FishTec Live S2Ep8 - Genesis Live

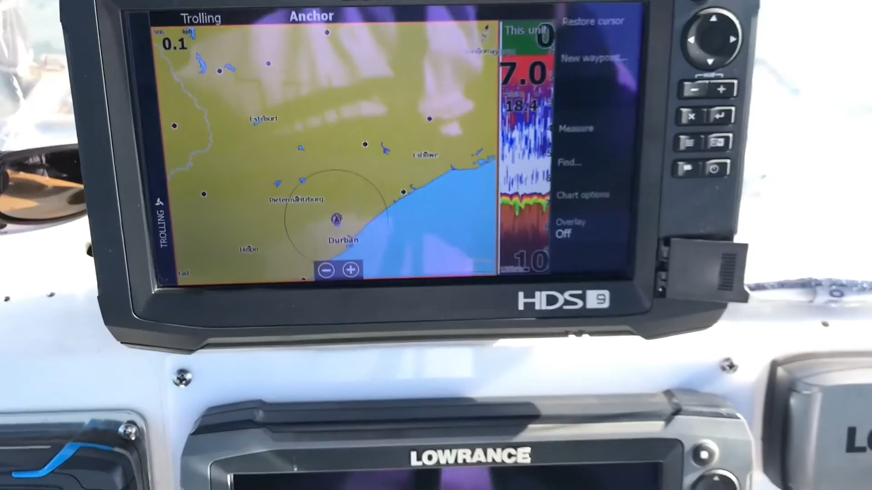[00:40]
here um i'm not going to you see all this reflection that you're getting we're going to avoid that completely man you guys so many people send these pictures to me with these screenshots of these beautiful reflections and i can see their lovely shirts that they got their hurley shirts and beautiful caps and really and what a lovely new phone they got themselves but i can't see a thing on the screen
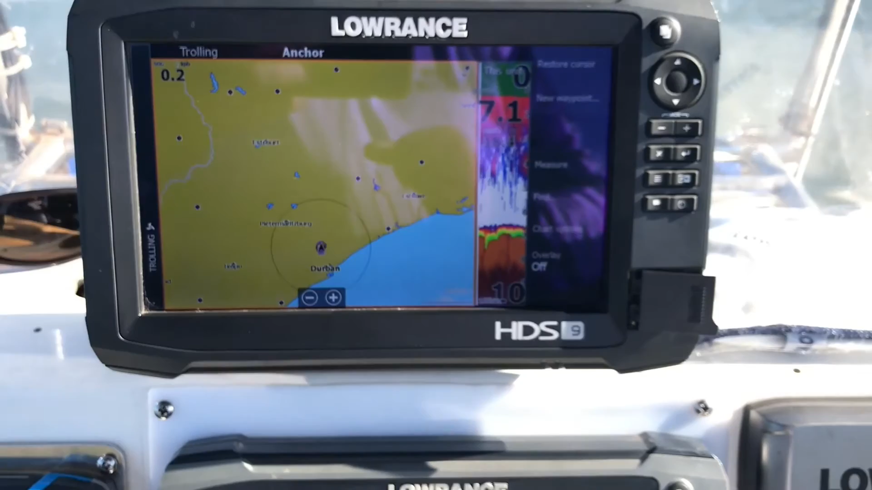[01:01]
so what i suggest you do is use the wi-fi connection to the unit and there's a app called link you're going to need that i'm going to change over to that
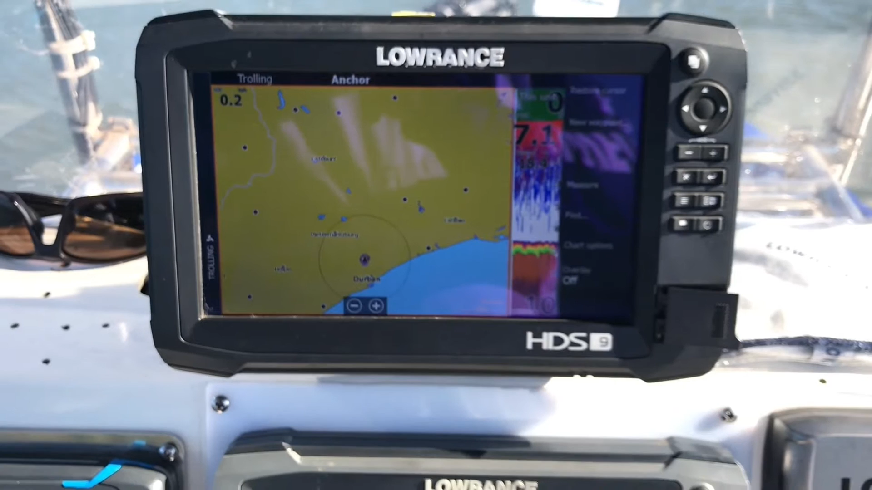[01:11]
right there's the app down the bottom we're going to click on that but first on the settings let's make sure it's connected yes there we go under wi-fi it's connected to the hds9 carbon
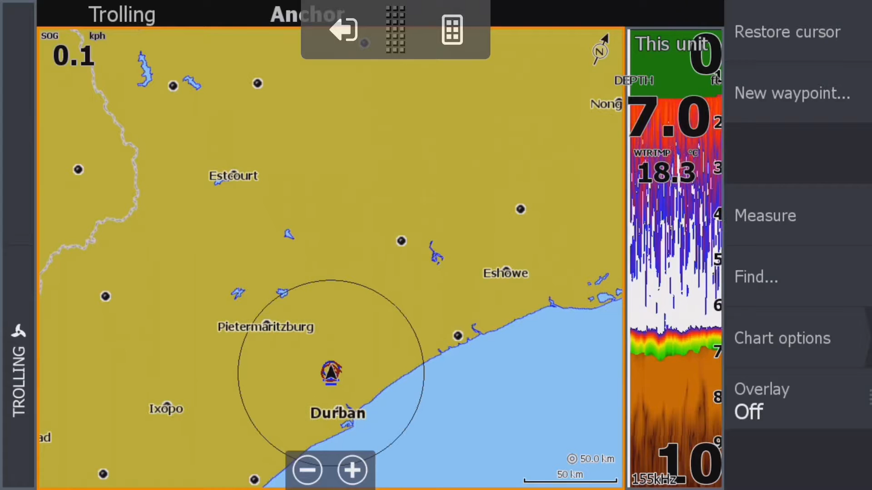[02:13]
On screen: water 18.3°C
first of all sonar the first thing that you well let's first do your your page setup i recommend using your top right that you see on the screen i think that's a good choice you want to see the chart and you want to
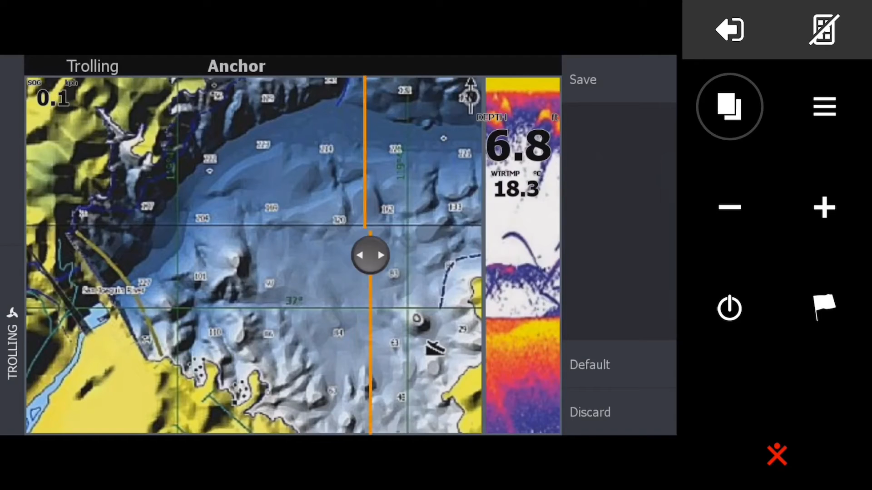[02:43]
where we can set the size you see how it slides across there we're going to put that there we're going to say save and there we go okay guys that's how you want to set it up when you go uh genesis live you want to see your sonar and you want to see a big section of your charts guys the important thing here the card if your your fish tech card whatever mapping card you are using is not inserted in the slot please i'm going to repeat that remove
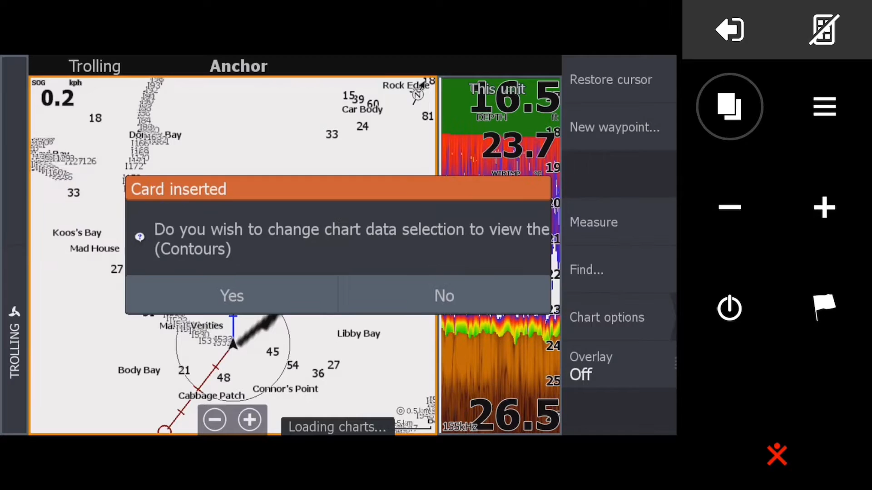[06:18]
there you go and the one that we're going to
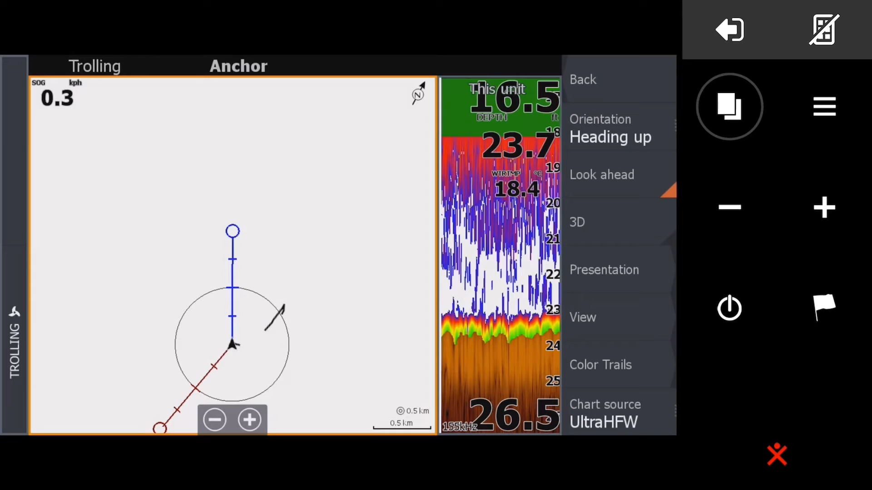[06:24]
use for today what i like to use is the satellite just makes it nice and easy we're going to go view photo overlay to full just make sure that there aren't any other
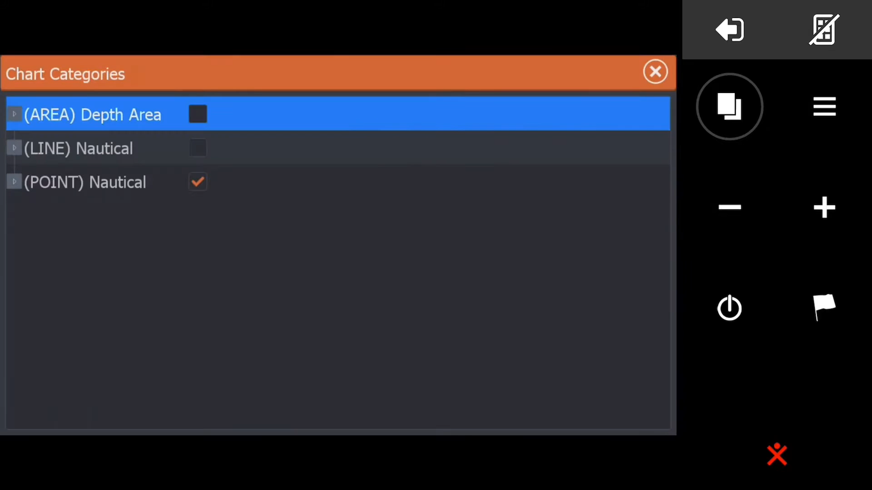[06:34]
categories turned on because what would happen then is you will lose what is happening in in the background if there is any contour data you will lose it so
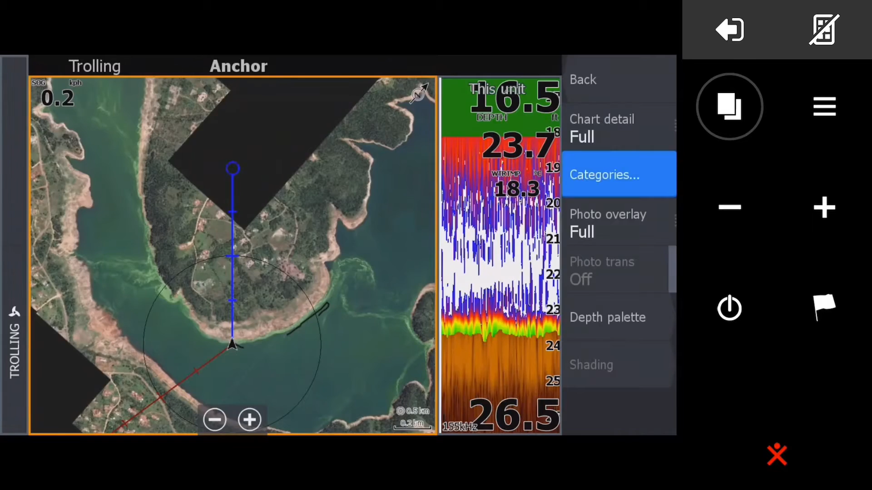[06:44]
just rather turn it off okay there we go right at
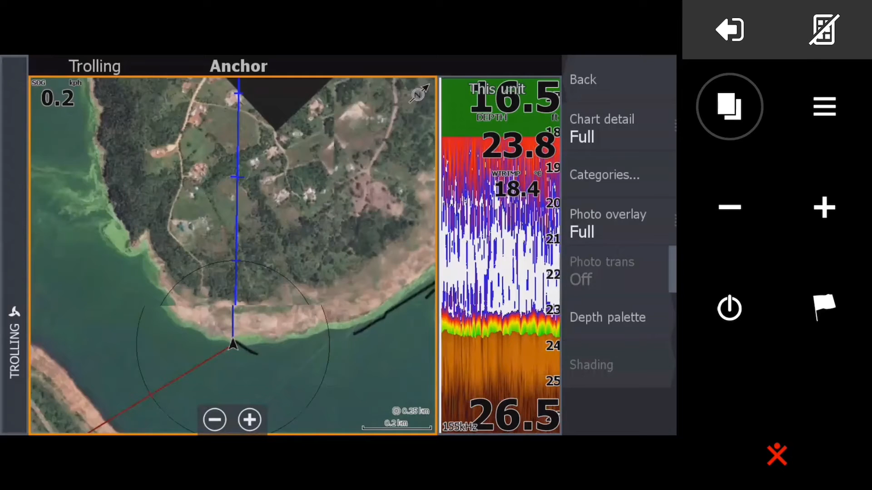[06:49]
this point guys you can now go and girls uh overlay no before i do that i want to show you what is on the card memory
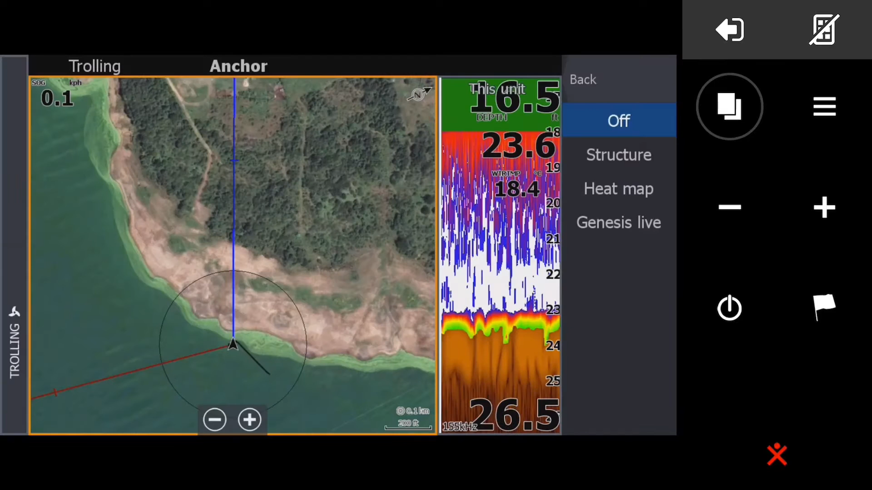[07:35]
when i turn on genesis live this is on on the overlay remember there's our overlay there i've pushed overlay and i'm clicking on genesis live and we're going to go genesis live options
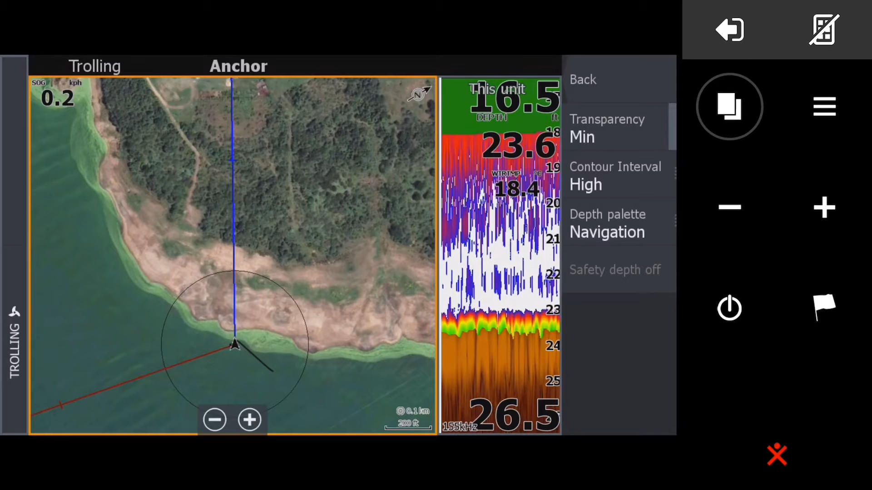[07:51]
and you can see it's starting to map right remember we are four feet off the dam is down just over 20 feet call it 20.5 the maximum keel adjustment or depth offset that we can do is 16.5 feet so we're sort of gymming the system a little bit here but it's important so uh somewhere write it down that you the dam was down by
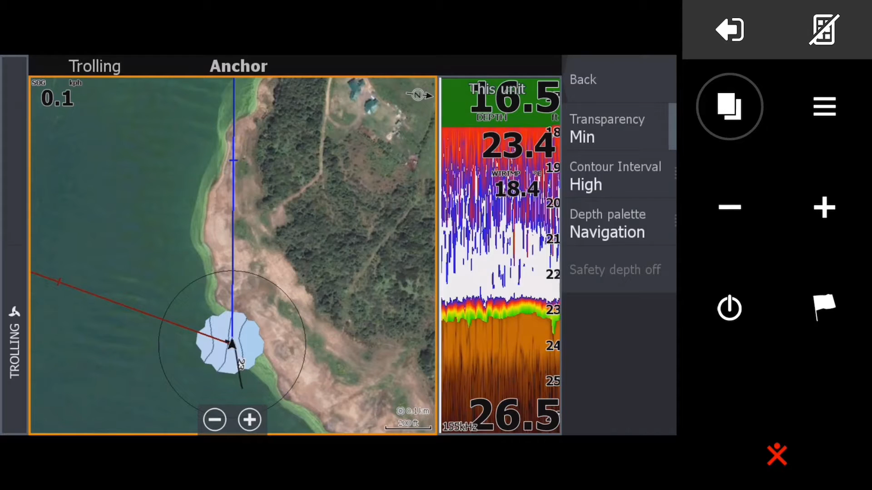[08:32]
20.5 feet and you've made the adjustment of 16.5 okay let's go i'm going to fish all along the shore here and uh hopefully catch a fish or two and i'll catch up with you guys just now once we've done a section along the dam let's just zoom out so you can see i'm going to head off here in a northerly direction
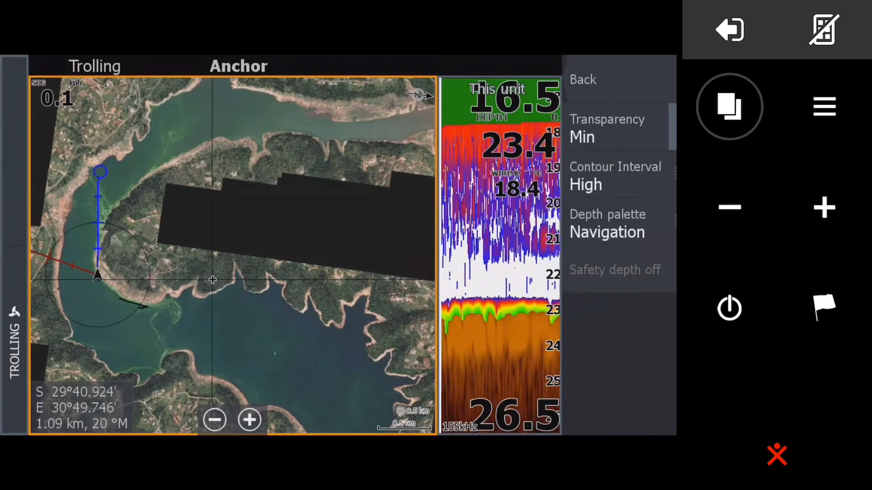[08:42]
and go through some of these coves here and let's
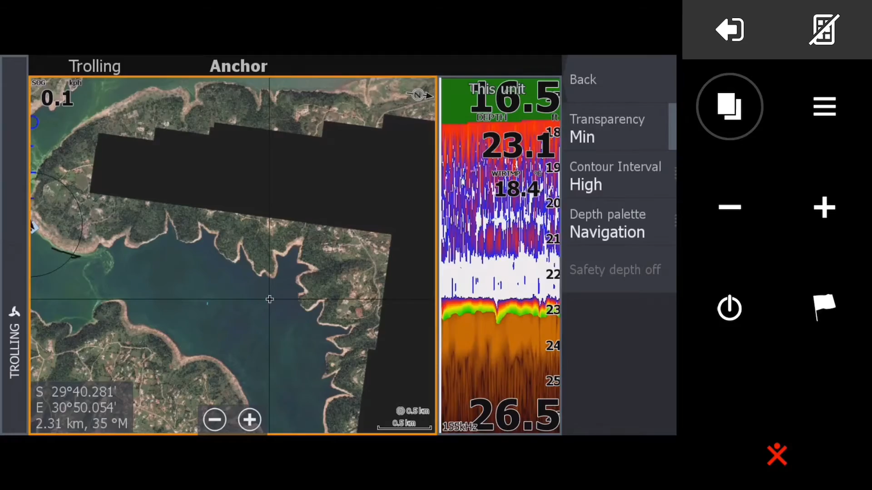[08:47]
right guys uh as you can hear guys i'm i'm just going to pause it there for a sec um the the the fishing wasn't too successful
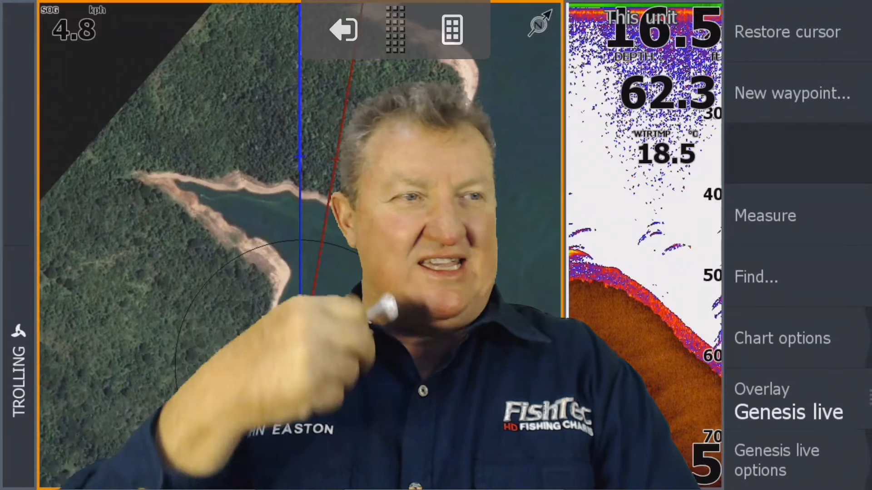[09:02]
so uh i thought let me just and it was going so slow and it was eating up time